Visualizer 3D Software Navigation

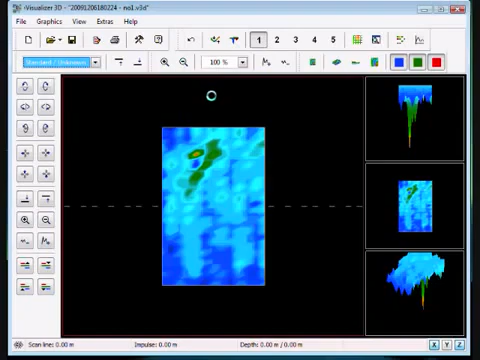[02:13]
So the main thing here is what we're going to do is so that you know how to basically get a view like we're going to try to explain. Because just by clicking your mouse you can drag this all over the place,
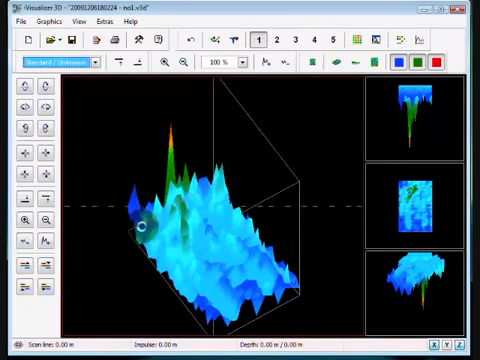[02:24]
you can spin it, you can turn it sideways, look at it from the top, bottom, and this is just by clicking the mouse you can get these different angles. Or you can reset it, this is your reset, puts everything back to normal the way it was originally,
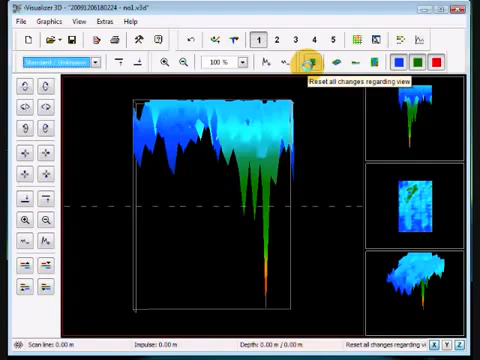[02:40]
or go back to top view which doesn't change any settings it just changes your view. If you make a change there is an undo button, and then we have our interpolation button. And what this does here is it says I'm going to go through and start to clean off some of the miscellaneous in your scans automatically.
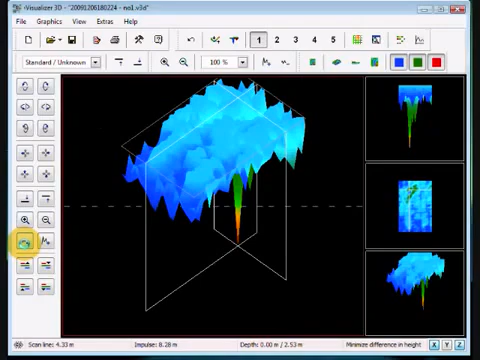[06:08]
Or you can make it very strong, the signal. You can move your height line down.
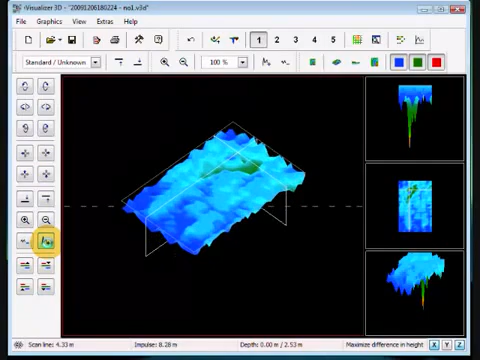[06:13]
Okay, what you see, it's moving down here. It's moving over here. You can move it up.
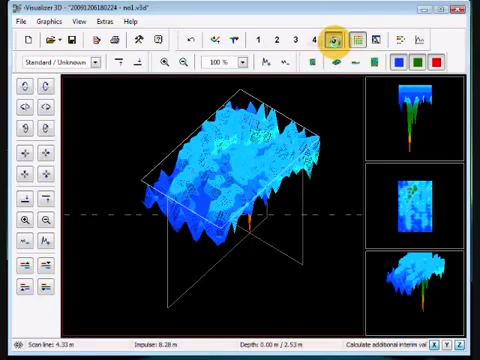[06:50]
You want to clean up some dummy signals. You can clean it up there. And then you also have here, show your frequency energy target.
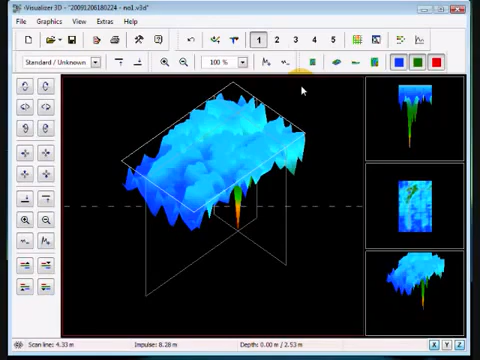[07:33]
And this is the F4 key. Once you hit that F4 key, it's going to change all the values that you have. And it's going to bring all your values from the top to the bottom. And let me rotate this around. And perhaps you can see a little easier.
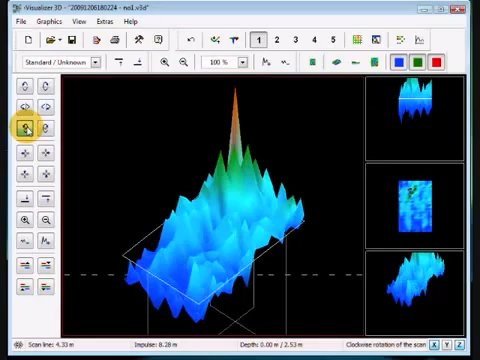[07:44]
Let me move this here and then rotate this this way. I'll play with my buttons here a little bit. To get a better picture on your target. Now this particular target is really clear. But on other targets, it may not be as clear as this one.
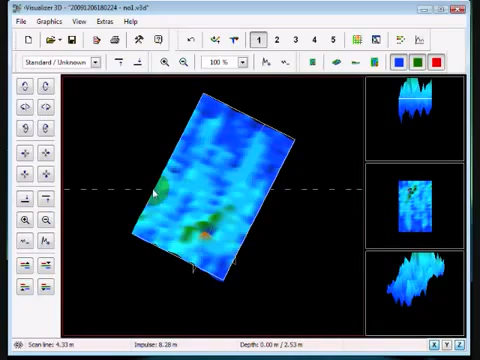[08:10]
Where you can see, here's the target. But it also cleans up a lot of the other scan. Whereas here you're getting different images. So again, there's no best way in analyzing the target. Just make sure that you go through, push the buttons, click them. If you have questions, please ask us. You can reach me at my email, which is fcasser at okm-gmbh.de.